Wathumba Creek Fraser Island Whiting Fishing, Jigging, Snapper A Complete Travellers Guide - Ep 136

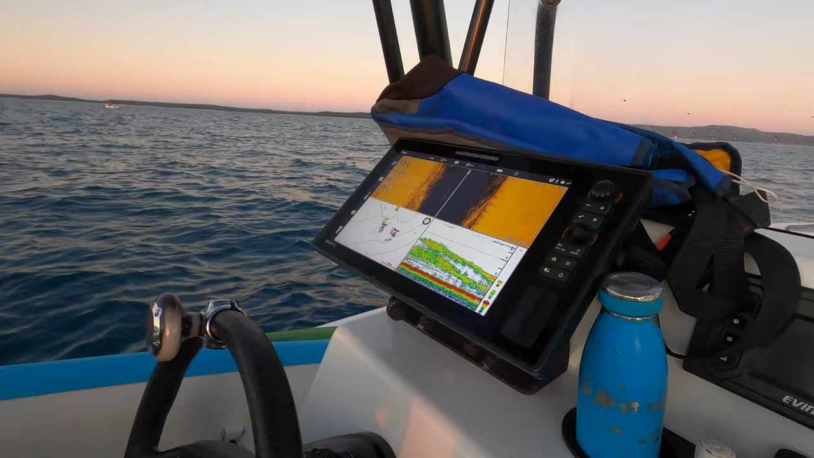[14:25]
that's absolutely ridiculously full that's all fish is it yeah i think a lot of it's bait though there's no real big solid